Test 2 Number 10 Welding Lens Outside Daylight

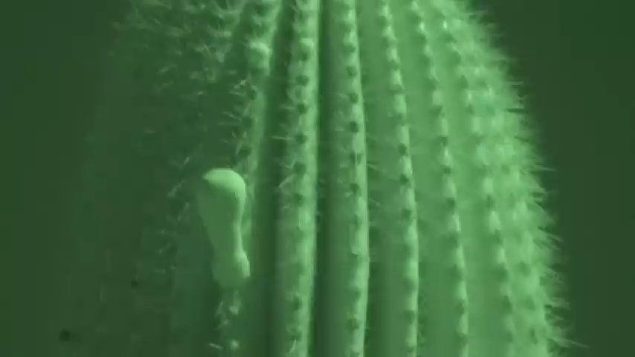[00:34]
there he is there's that cactus let me go wide-angle
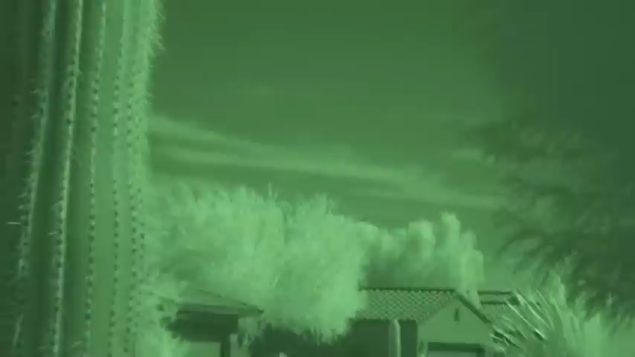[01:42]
but okay that's the neighborhood it's a rough neighborhood okay let me tell a photo so those are clouds way off you know I don't know how this will work but you can definitely see clouds it's too bad a plane's not coming over
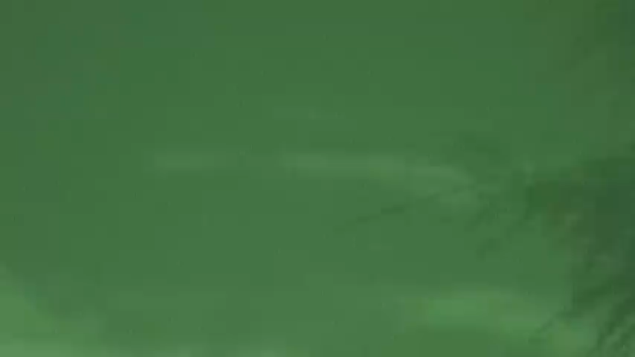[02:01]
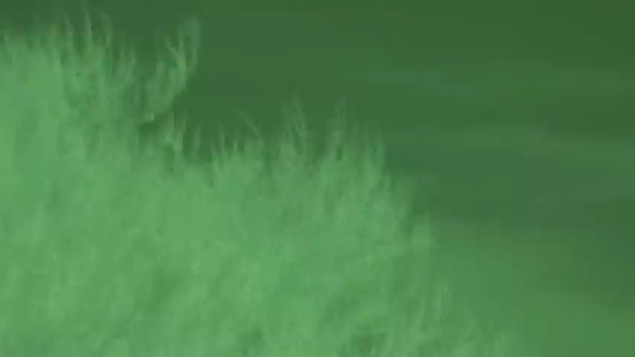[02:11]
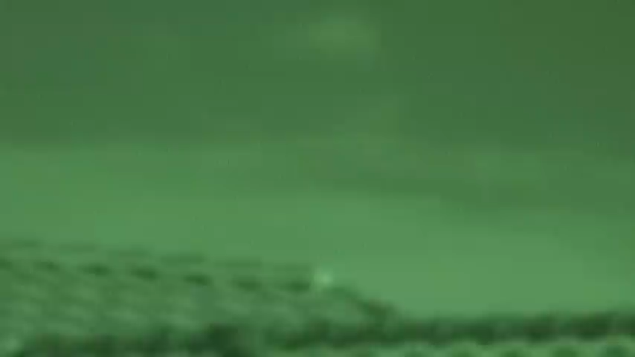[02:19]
there's clouds way off in the distance to see points on those clouds to see